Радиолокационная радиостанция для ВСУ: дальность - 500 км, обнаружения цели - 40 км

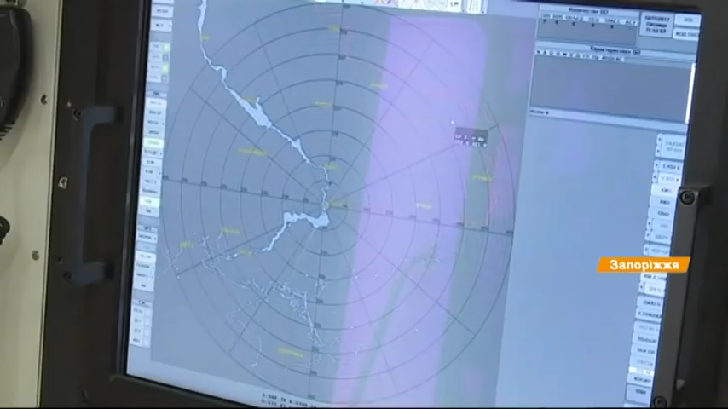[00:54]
Мобільний оглядовий 3D-радіолокатор – унікальна розробка запорізьких конструкторів комплексу «Іскра».
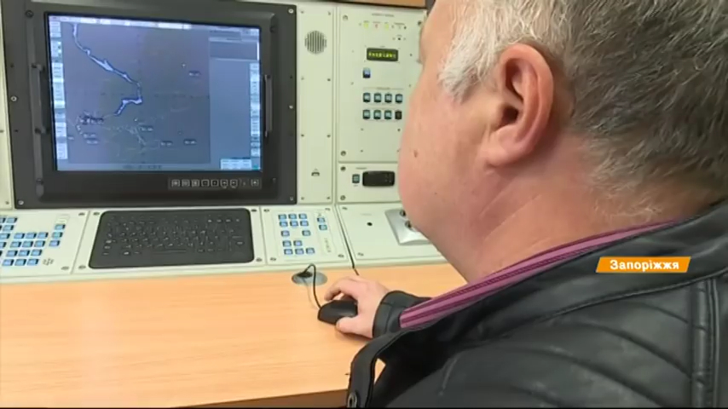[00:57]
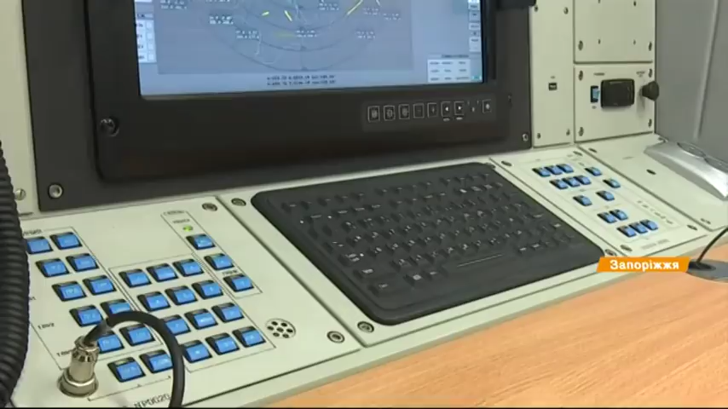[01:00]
Вони заявляють, що їхня розробка – втілення надсучасних технологій.
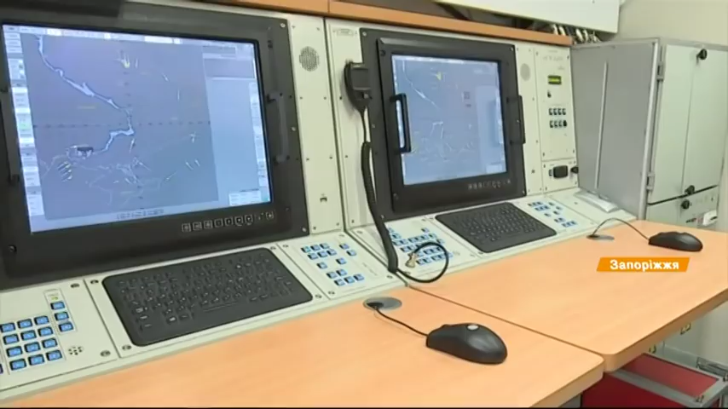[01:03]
Дальність роботи станції – 500 кілометрів. Висота виявлення цілі – 40. Стеження за кожним об'єктом ведеться у трьох осях координат.
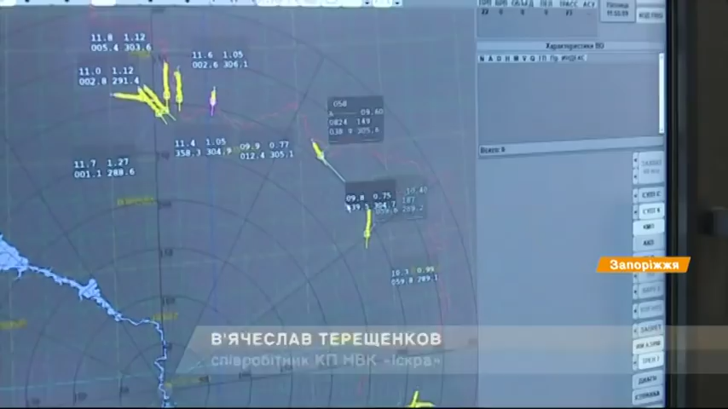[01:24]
Для обслуговування радіолокатора потрібні три оператори.